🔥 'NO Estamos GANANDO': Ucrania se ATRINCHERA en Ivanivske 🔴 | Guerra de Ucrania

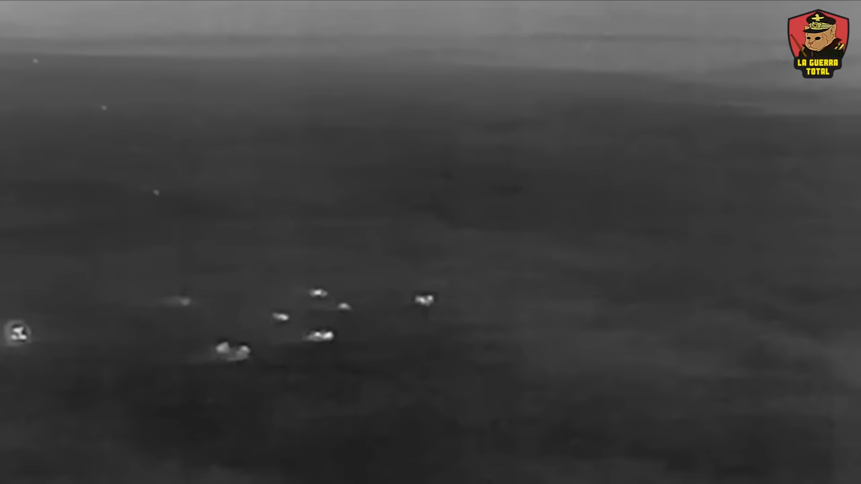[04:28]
como tal, los rusos avanzan con suma seguridad sobre este campo sin mero estar bajo la media de la artillería ucraniana,
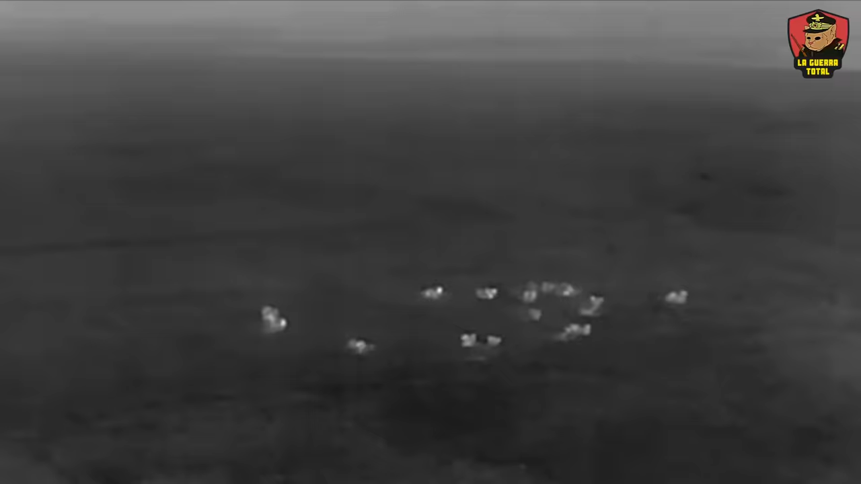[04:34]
la cual enfrenta una escasez de municiones.